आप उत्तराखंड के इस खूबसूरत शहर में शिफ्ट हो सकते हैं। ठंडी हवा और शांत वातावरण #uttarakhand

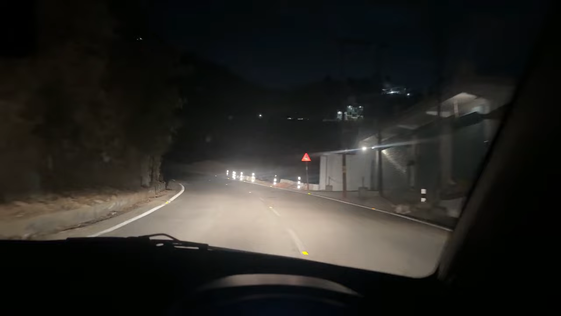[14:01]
दोस्तों 7:07 हो गए हैं और ऑलमोस्ट अंधेरा हो गया, और ये पूरी चंबा सिटी।
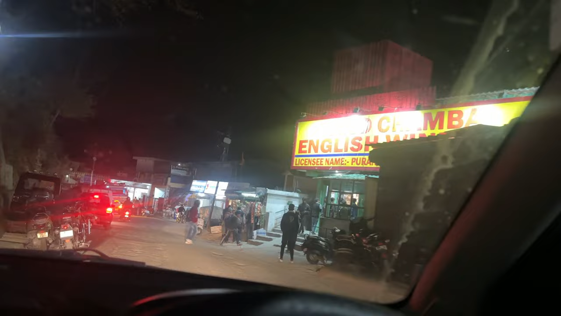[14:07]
सो भाई चंबा पहुंच चुके हैं और बस अब ऋषिकेश की तरफ बढ़ रहे हैं।
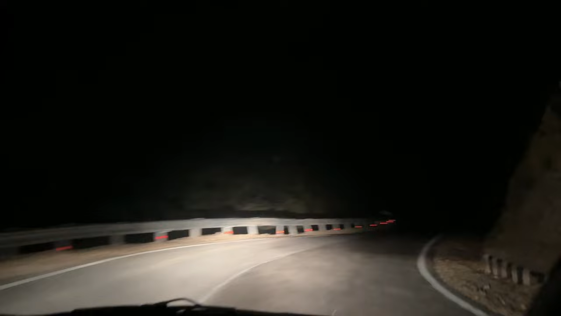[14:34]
तो दोस्तों अभी 8:50 हो रहे हैं, हम तराई रीजन में आ गए हैं बिल्कुल फोटिल में, धीरे धीरे घना जंगल स्टार्ट हो चुका है।
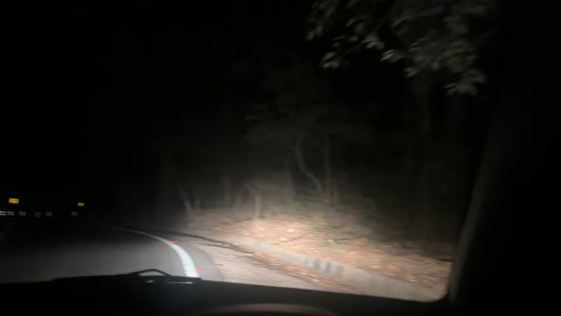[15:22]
सांबर था, सांबर डियर। उम्मीद थी कि कुछ ना कुछ दिखेगा, तो सांबर डियर दिखा है। ये जंगल बिल्कुल माँ मनीषा देवी मंदिर के पास पहुँच गए हम। ठीक है दोस्तों, एग्जैक्ट 10:10 हो रहे हैं और वापस मैं अपने घर पे आ चुका हूँ।